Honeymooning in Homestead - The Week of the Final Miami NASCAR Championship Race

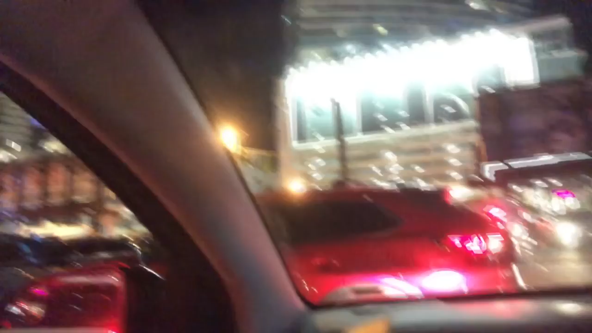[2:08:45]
Like, I don't even know what's happening right here in front of us here. A car on a curb, a car coming back. It's quite the scene here in Miami, but we're gonna go now.